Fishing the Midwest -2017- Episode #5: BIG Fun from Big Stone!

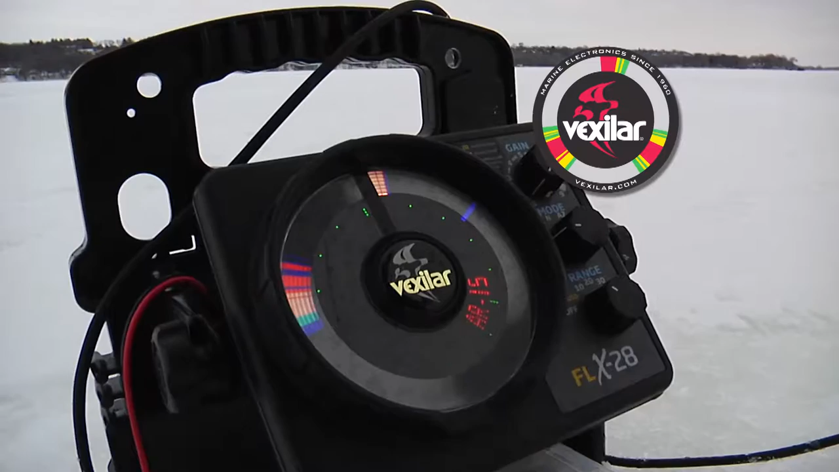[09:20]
Well, just having a winter sonar unit with you when you're moving through all these holes,